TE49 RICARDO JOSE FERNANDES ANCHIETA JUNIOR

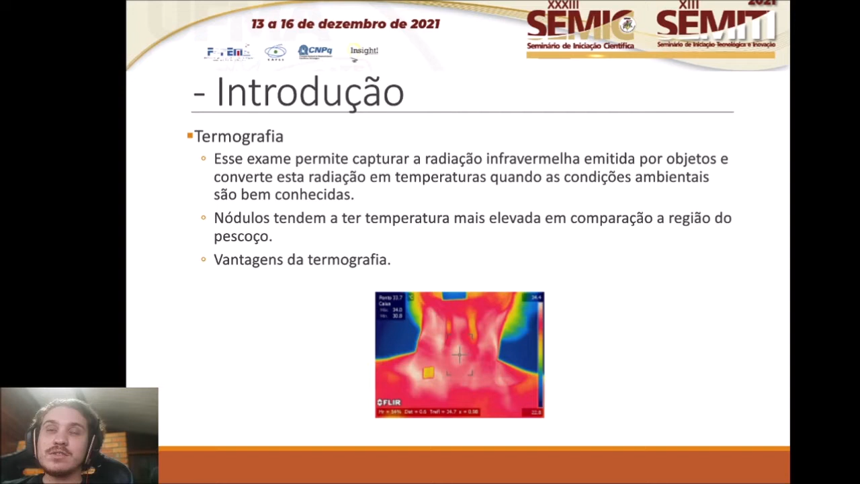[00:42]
como, por exemplo, seu baixo custo e por ser um método não invasivo, que permite analisar a temperatura do nódulo em relação a outras temperaturas do corpo.